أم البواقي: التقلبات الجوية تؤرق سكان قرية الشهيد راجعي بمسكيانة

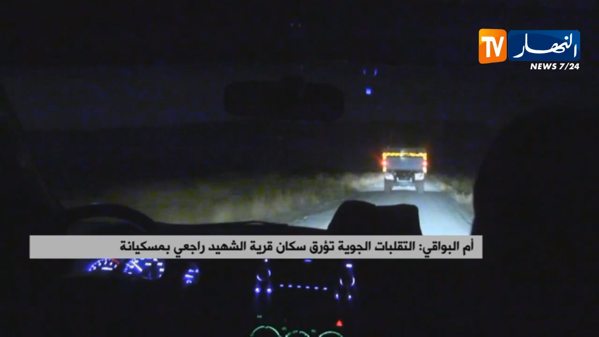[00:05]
الوجهة قرية الشهيد رائد رجع عمار ببلدية مسكيانا ولاية أم البواقي وصلناها في ساعة متأخرة من ليلة السبت